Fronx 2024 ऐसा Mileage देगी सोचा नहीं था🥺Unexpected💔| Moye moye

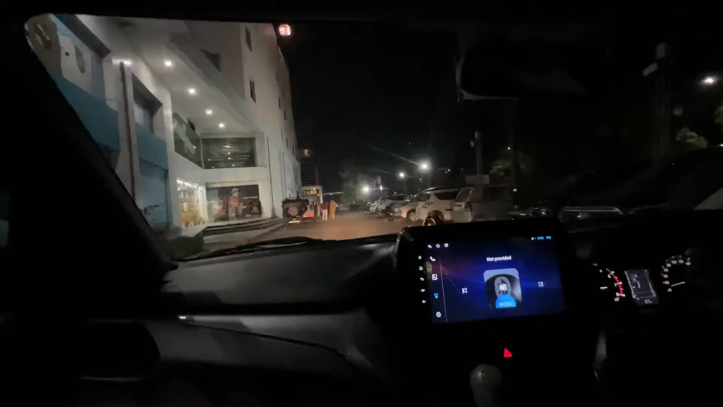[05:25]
वाई फिलाल साढ़े तीन किलोमेटर हम चल चुके हैं और 534 दिखा रही है टोटल ओडो रीडिंग